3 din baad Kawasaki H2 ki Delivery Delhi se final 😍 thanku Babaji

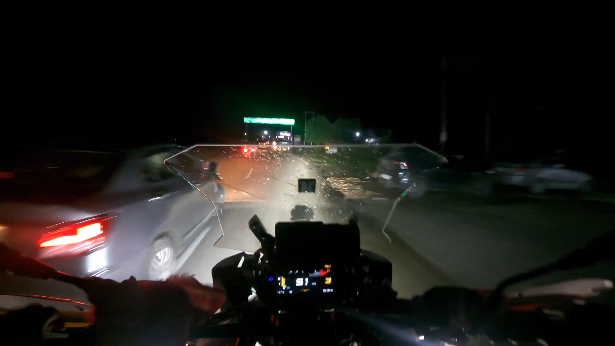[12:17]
ओह शुक्र है माजुली लिखा आया 37 किलोमीटर।
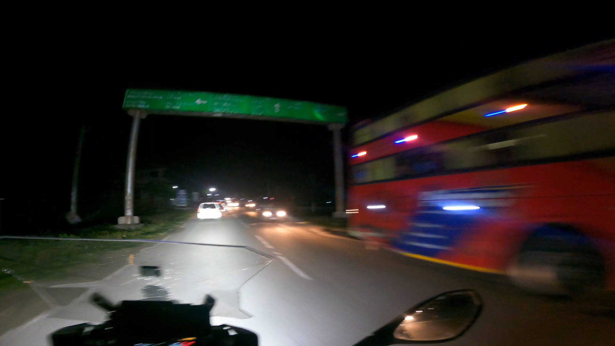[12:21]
यहाँ के बोर्ड थोड़े मतलब ऐसा है कि बारिश होती रहती है, गीले होकर ख़राब हुए हैं, ये बोर्ड ही ऐसे हैं। और टाइम 5:50।
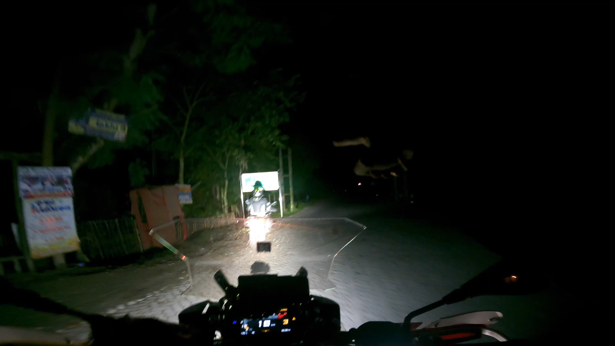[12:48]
पहुंच गए 37 किलोमीटर, हमने आधे घंटे में कवर करा,
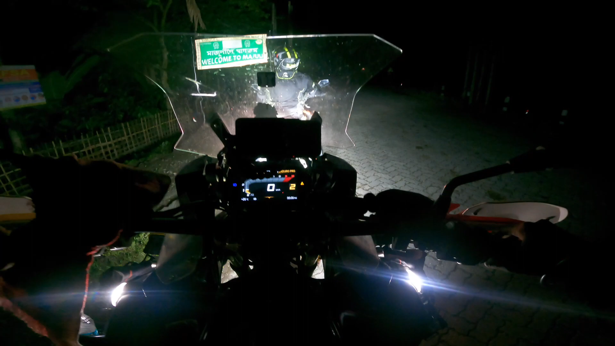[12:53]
जो बाइक भगाई मज़ा आ गया भाई, कसम से कह रहा हूँ, रोड अच्छी थी ना, बाइक भगाने में भी मज़ा आया।
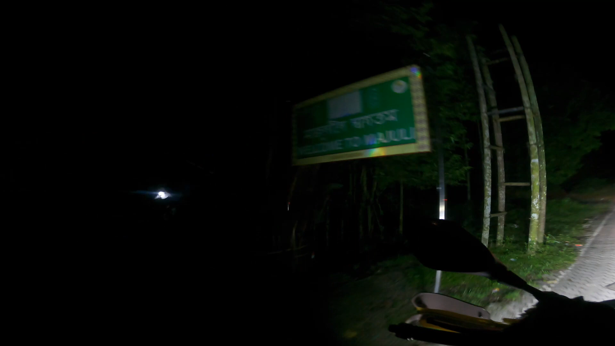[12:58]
असम टूरिज्म सही है भाई, असम को एक्सप्लोर कर रहे हैं हम अच्छे से।
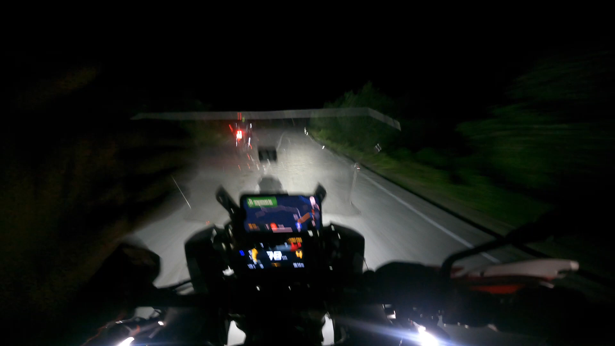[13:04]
तो अभी हम उस आइलैंड के अंदर ही हैं, वहीं बाइक चला रहे हैं, और जहाँ हमें जाना है ना वो दिखा रहा है 22 किलोमीटर 30 मिनट्स। अभी अपने को ना पानी की भी प्यास लग रही है, मेरे हाइड्रेशन बैग में पानी ख़त्म हो गया, आज सुबह मैं भरना भी भूल गया, और यहाँ पर जो बोतल पड़ी है ये भी खाली है।
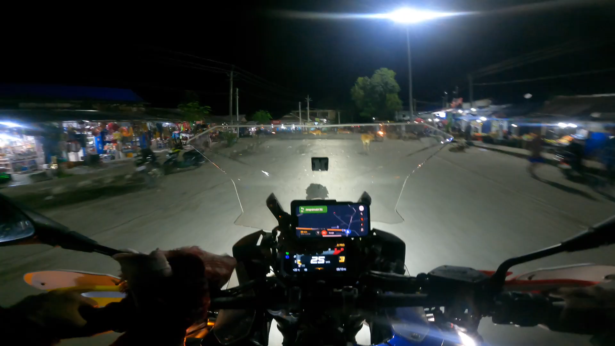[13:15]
तो अपने को यहाँ से लेफ्ट होना है, और गायें देखो भाई कितनी सारी बैठी हुई हैं, गायें झुंड बना के।
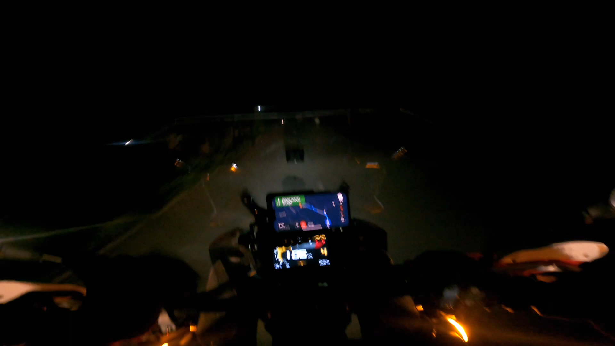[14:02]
बस यहीं की लोकेशन है जो डाली हुई है ना हमने, 100 मीटर आगे।